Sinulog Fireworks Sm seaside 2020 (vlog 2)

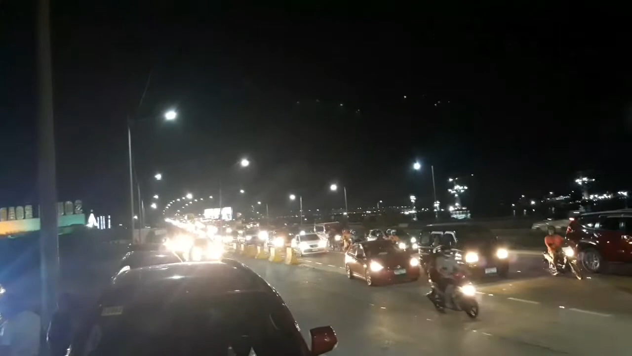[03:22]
Medyo ma-traffic papuntang seaside, no? Hindi namin alam kung ano, kung anong oras mag-start yung ano. Kirk!
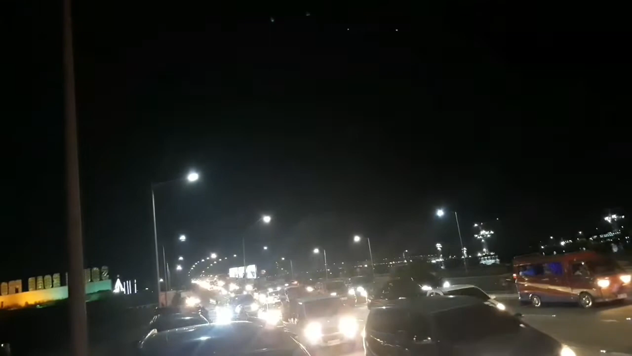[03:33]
Anong oras mag-start yung fireworks dito sa SM Seaside?